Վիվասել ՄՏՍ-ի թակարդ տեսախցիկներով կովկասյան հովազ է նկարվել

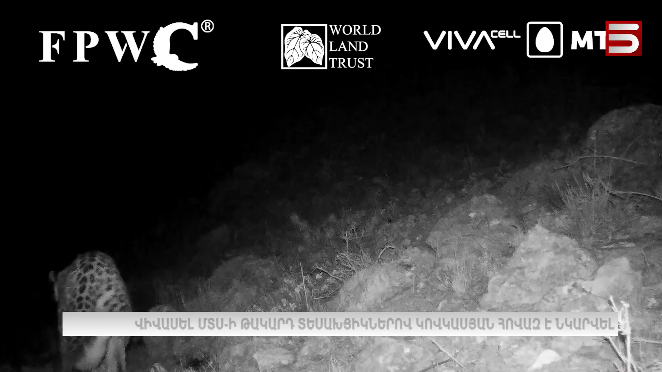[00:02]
Հայաստանում տեսախըցիքները կովկասյան հովազ եմ վիկսել, վիվասել եմ տեսի աջակսությամ տեղադրված թակարդ տեսախըցիքները,